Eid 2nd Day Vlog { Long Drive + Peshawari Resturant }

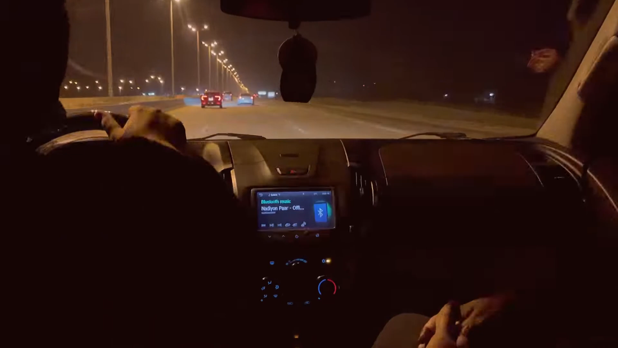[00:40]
لین جناب یہ آگیا ہے جبیل کا چیک پوائنٹ بیٹ بیٹ کے کمرے ہماری ٹوٹ پوٹ سی گئی ہے